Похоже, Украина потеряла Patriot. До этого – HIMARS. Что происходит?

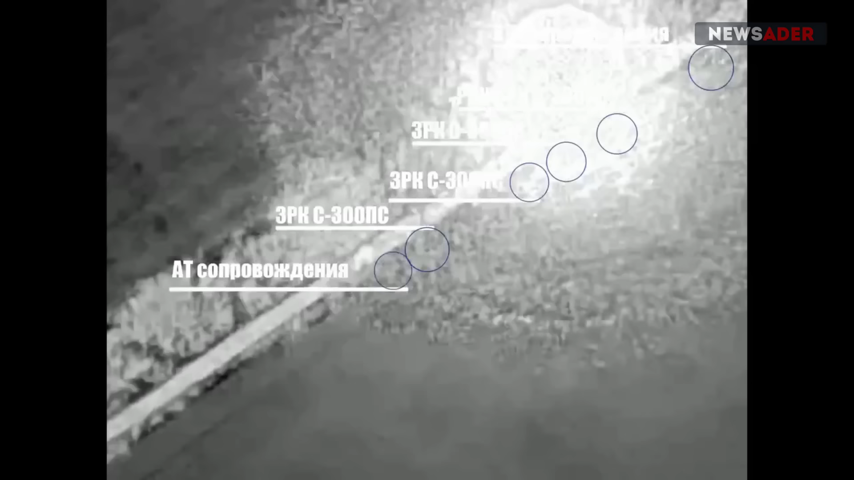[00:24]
Это произошло в районе Авдеевки, а точнее говоря, в 50 километрах к западу от нее.
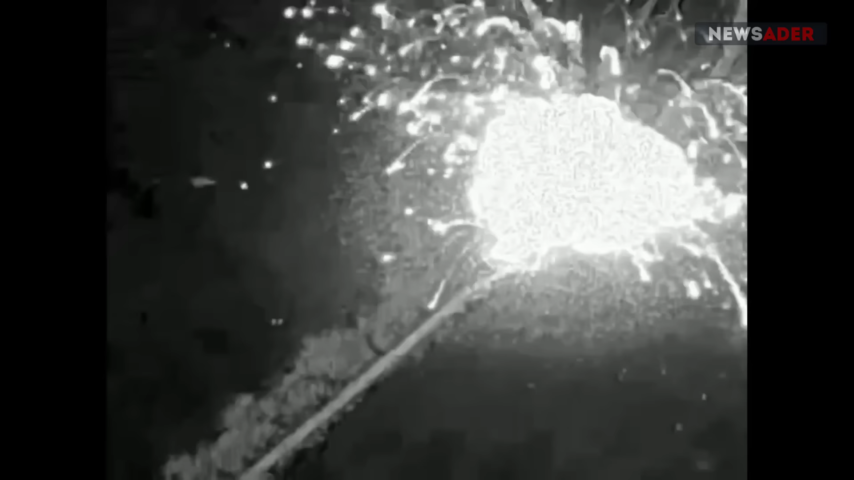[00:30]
И вот сейчас на ваших экранах это как раз видео-поражение.
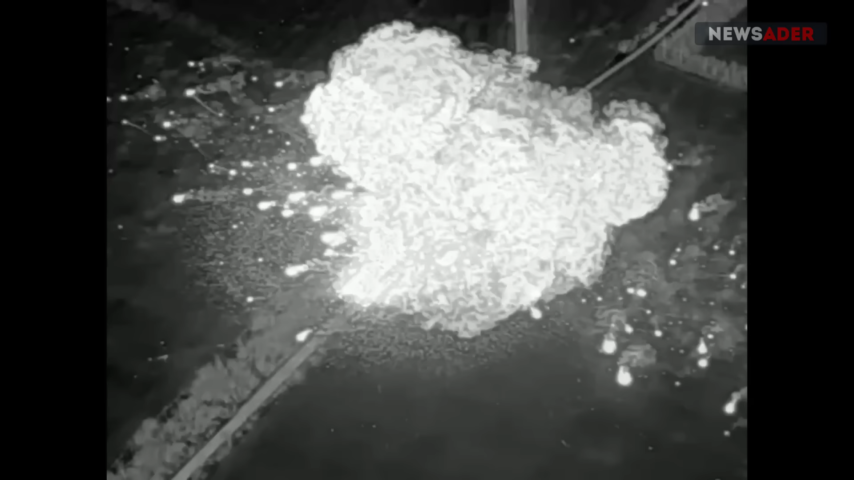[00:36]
Распространили эти видео, естественно, изначально российские телеграм-каналы, только там они посчитали,
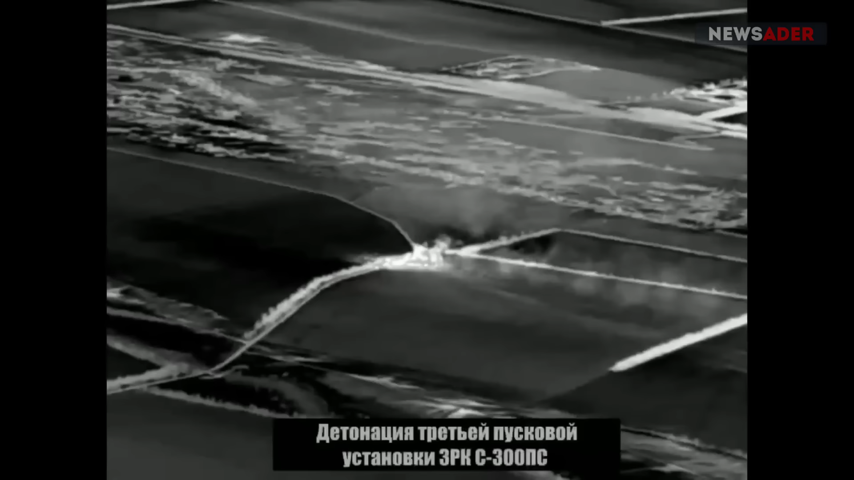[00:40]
что находились ЗРК С-300, различные ее компоненты.